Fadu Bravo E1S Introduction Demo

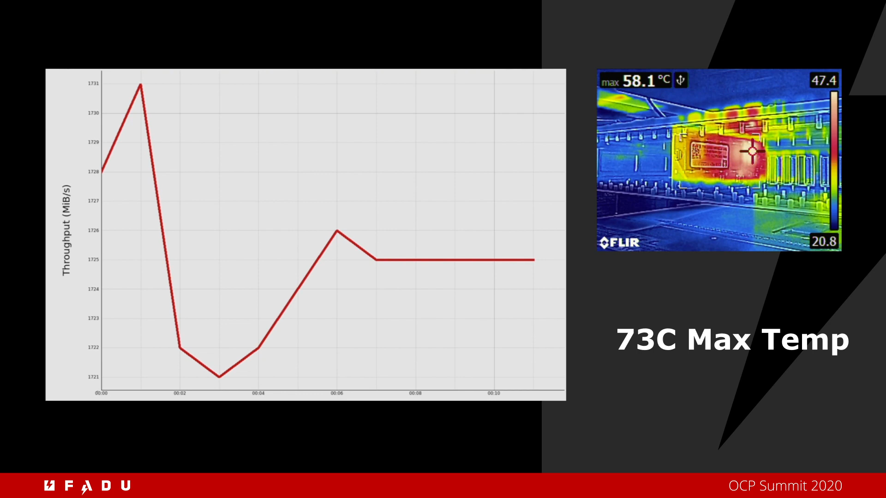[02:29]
On screen: max 58.1°C
It reaches a maximum temperature of 73C.
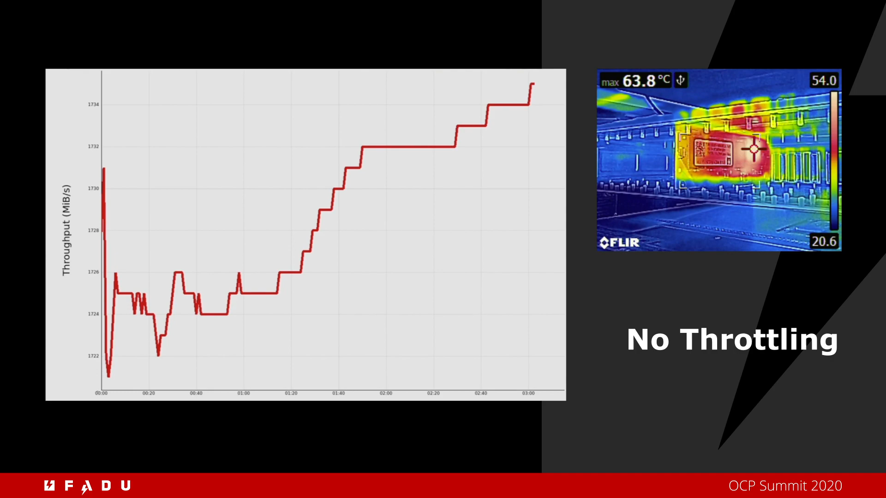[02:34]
On screen: max 63.8°C
This is the worst-case temperature corner for this drive and you see no throttle performance.
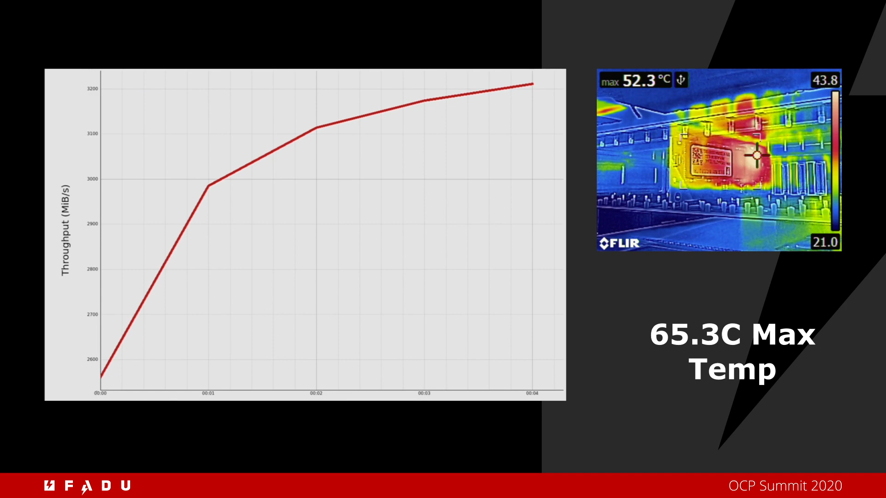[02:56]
On screen: max 52.3°C
The drive quickly settles to a steady state performance of 3500 megabytes per second at a maximum temperature of 65.3C, no throttle.
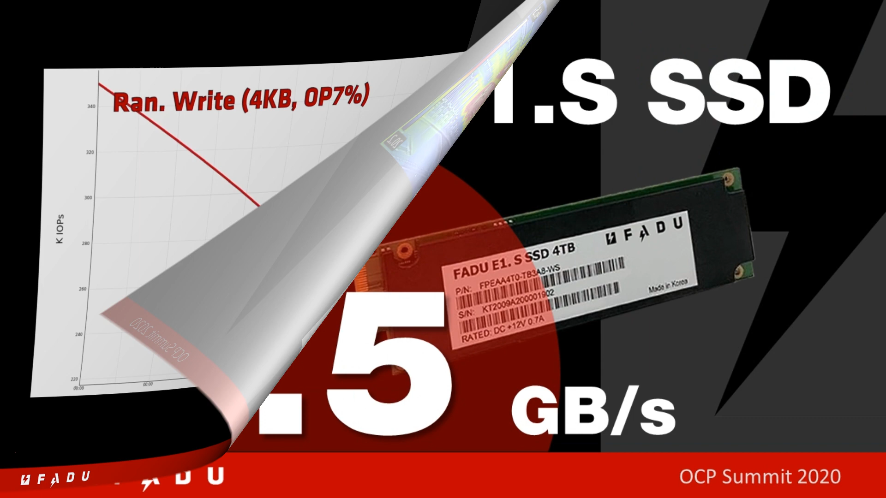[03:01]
In this part of the demonstration, we run FIO 4K random write traffic through the drive. This is also one of the worst-case corners for the temperature.
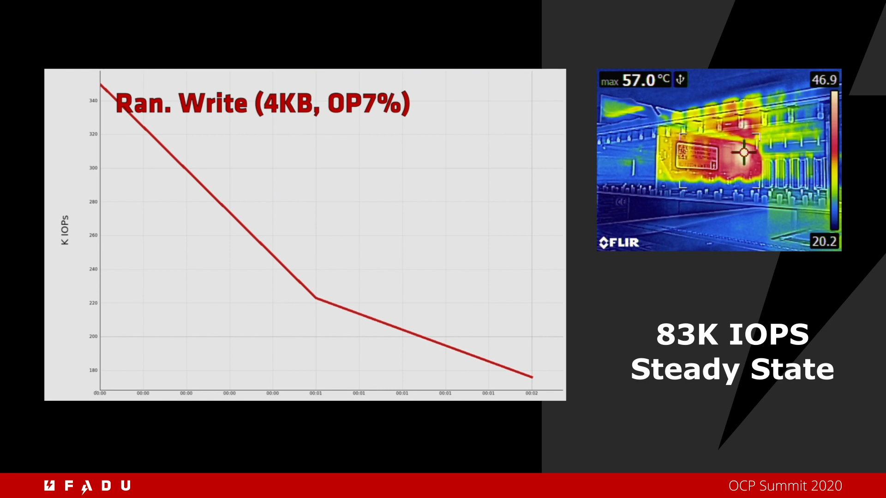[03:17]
On screen: max 57.0°C
You will notice that the drive quickly settles to a steady state performance of 83k IOPS
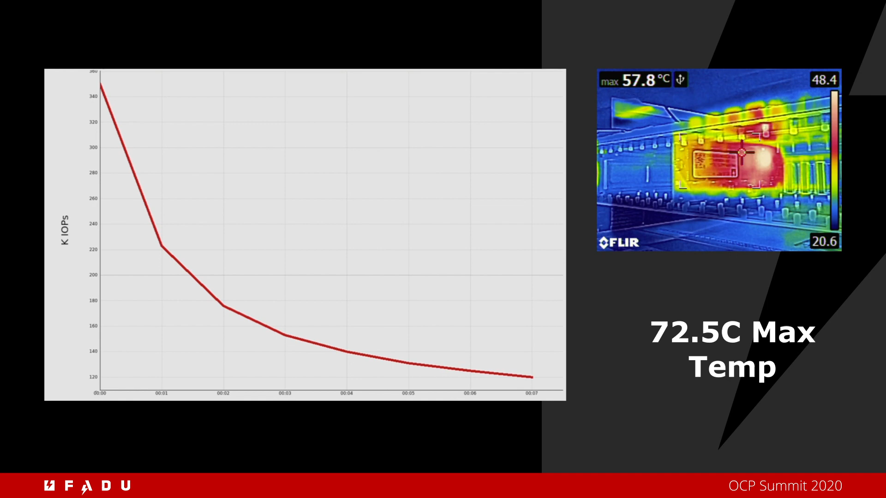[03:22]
On screen: max 57.8°C
at a maximum temperature of 72.5 degrees C.
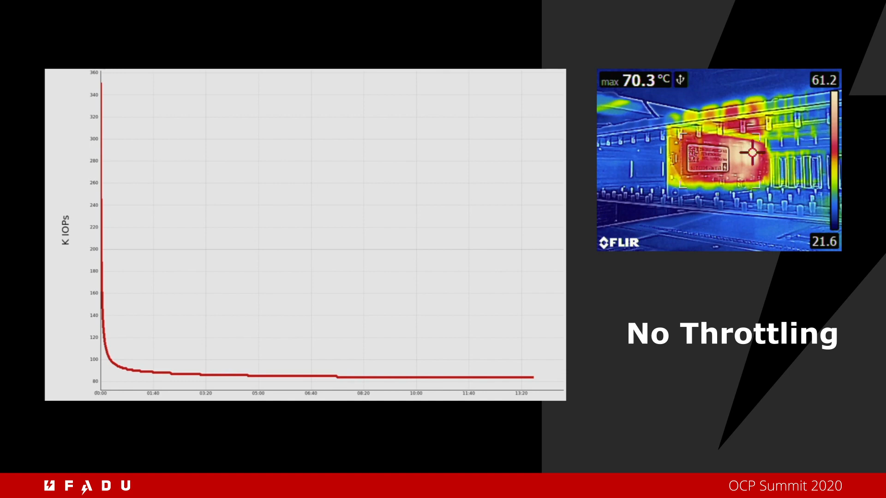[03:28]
On screen: max 70.3°C
You will notice that the drive does not throttle. This is a unique feature of our SSD.